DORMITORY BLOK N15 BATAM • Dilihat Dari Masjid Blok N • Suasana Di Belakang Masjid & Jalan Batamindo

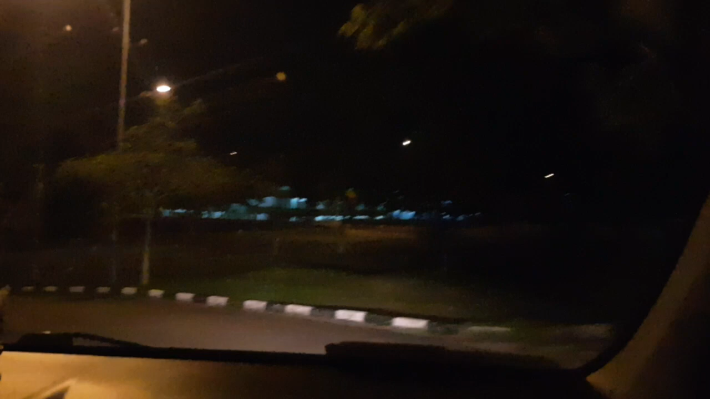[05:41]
tuh dormitor ini nggak putus ya
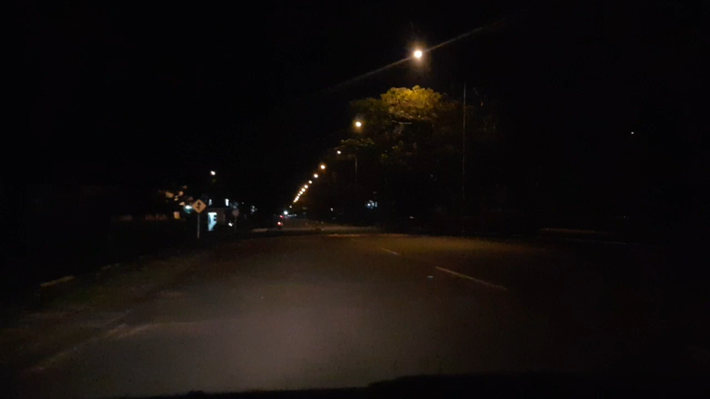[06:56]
ya kan temen-temen rasanya sepi nyenyet ini kan ya kenapa security ini galau satu orang sekuriti ini